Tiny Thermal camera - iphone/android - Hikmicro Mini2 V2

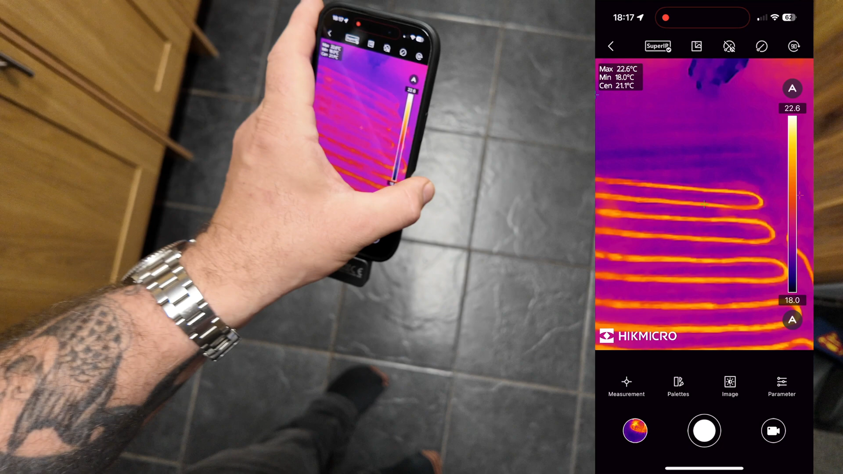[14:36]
On screen: spot 21.1°C, max 22.6°C, min 18.0°C
times more expensive than this particular one and there's a practical use for these
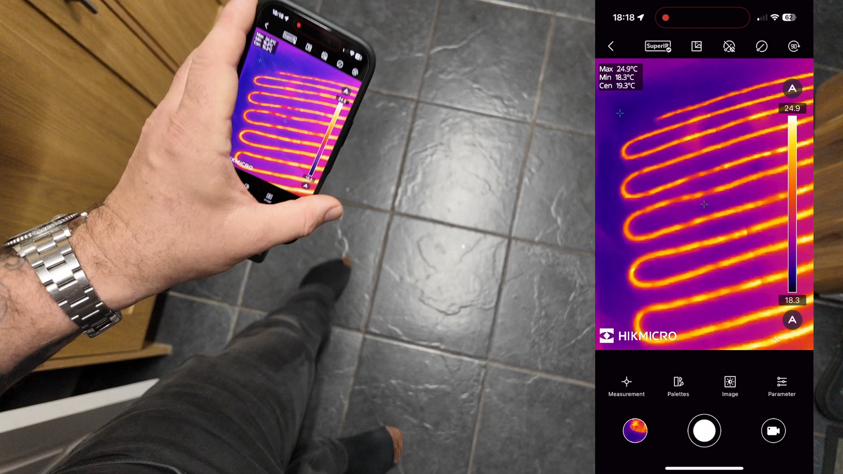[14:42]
On screen: max 24.9°C, min 18.3°C
cameras this floor to my feet hardly even feels warm at the minute i can hardly even feel the heating but we can see it really well using the camera right so that was a look at